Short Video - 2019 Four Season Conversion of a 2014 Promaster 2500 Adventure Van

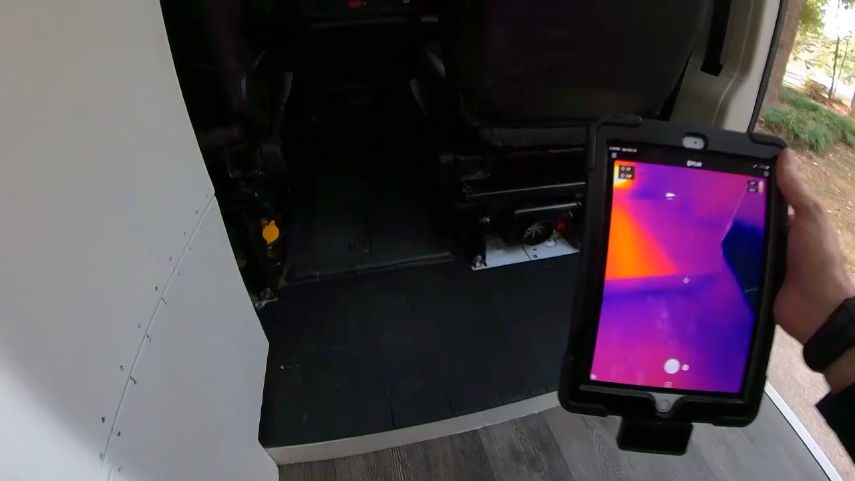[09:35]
Okay. From the time that I turned on the heater to right now, it's been about three minutes. It's gone through its initial self-check. Done the whole ignition phase, and we're now pumping out over 200 degrees Fahrenheit, and it's still not 100% warmed up just yet.
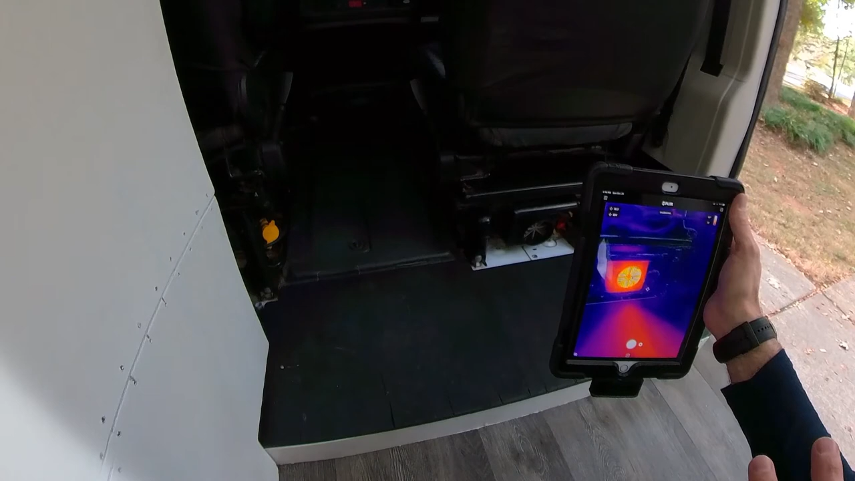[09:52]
So like I said, this is the largest heater that Webasto has. It is the Evo 55, I believe, is what this is.